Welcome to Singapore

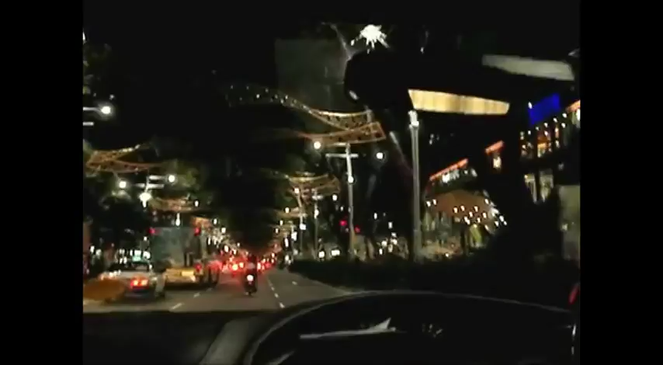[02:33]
Specifically, at night, you've got these beautiful boulevards, which have got retail and restaurants on them.